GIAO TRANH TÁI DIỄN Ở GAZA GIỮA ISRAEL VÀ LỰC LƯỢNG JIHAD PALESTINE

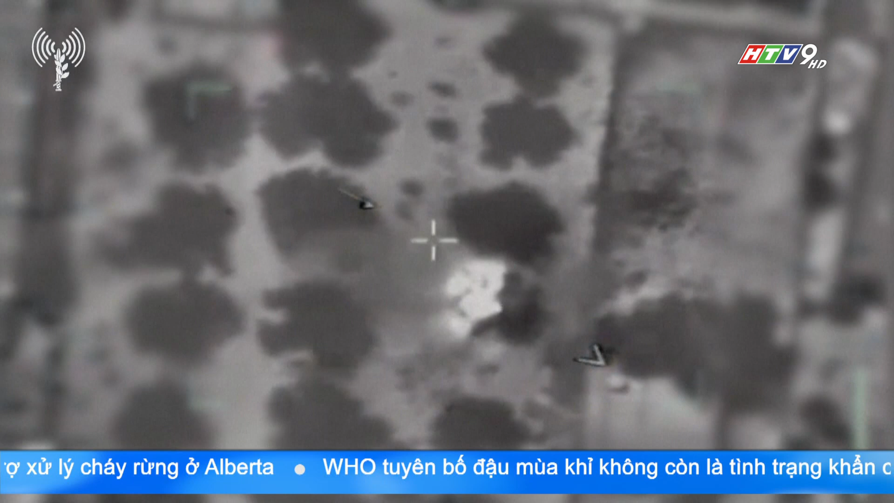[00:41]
EDF đã tiến hành đáp trả bằng các vụ không kích nhằm vào khu vực Rafah ở miền nam giải Gaza.